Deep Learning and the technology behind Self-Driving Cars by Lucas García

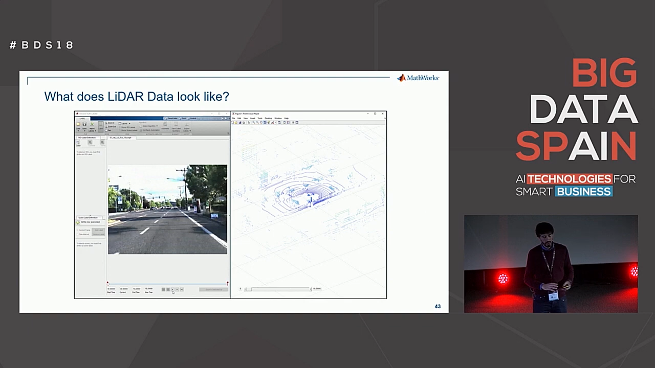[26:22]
So we have, on the left we have video, and on the right hand side we have a synchronized point cloud data coming from LiDAR.
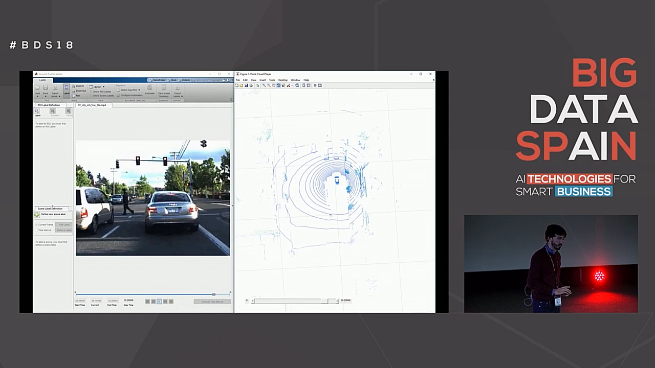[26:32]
So the next thing we want to do is see how we can develop a deep neural network using LiDAR data.
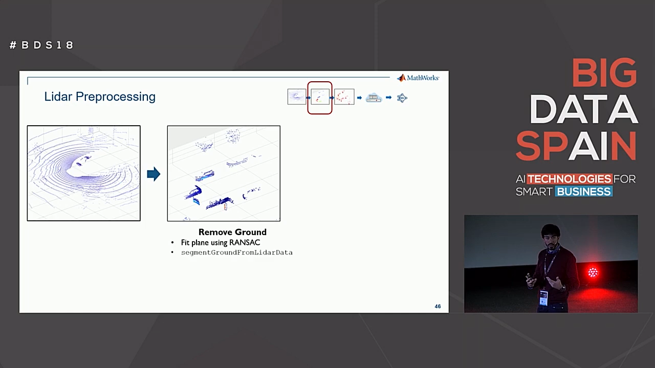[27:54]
so that we can remove those ground points, because that ground is basically noise. And once we have those points removed, we want to go from these point clouds to objects by performing a clustering algorithm.
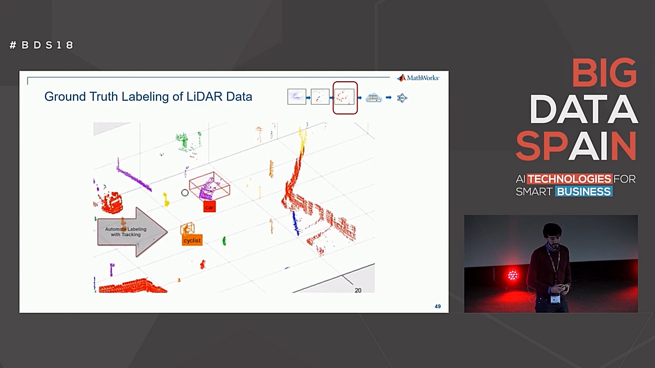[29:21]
So in here we're going to be selecting a few objects, and in this case we're going to use a tracking algorithm to track those objects, and be able to perform or to predict the position of the object in the next frame, and the next frame in the next frame, and thus label the data set.
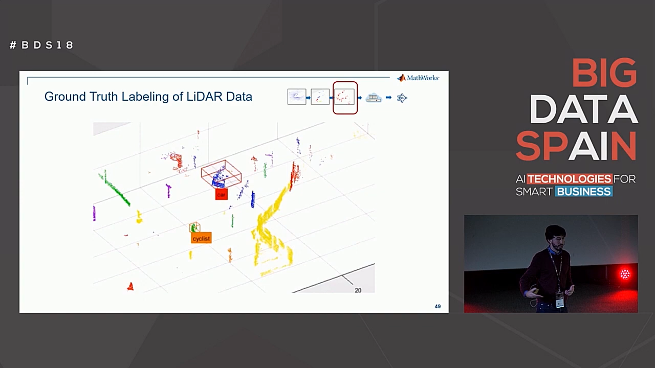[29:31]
So this ends up saving a lot of time. So what comes next? So in terms of classifying individual point clouds, we decided to use a popular network from research from Stanford from 2017, which is called PointNet.
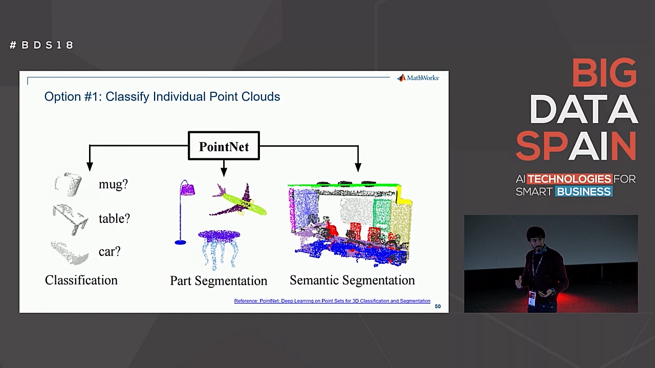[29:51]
The idea basically here is just to classify the point clouds as objects.
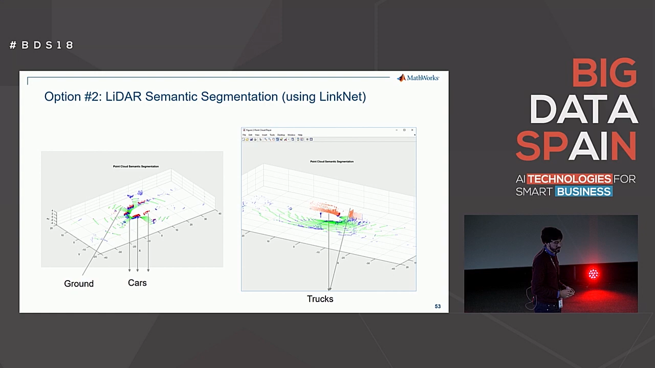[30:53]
In this case we're going to be using LinkNet, which is a much lightweight semantic segmentation network. So we still have to collect the data, cluster it, and label it, but we have to figure out a way on how to organize the data for training.